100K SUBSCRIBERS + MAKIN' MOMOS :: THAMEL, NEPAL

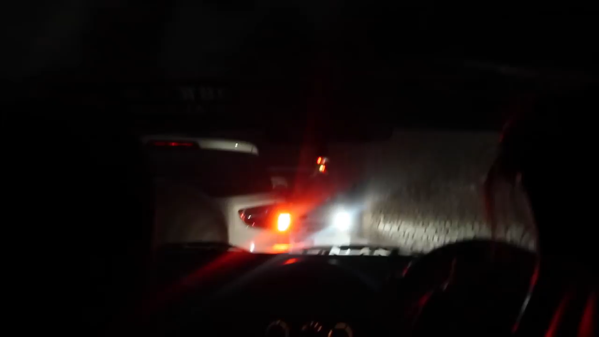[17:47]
and these cars are like stuck and we have to back up and i don't know what's going down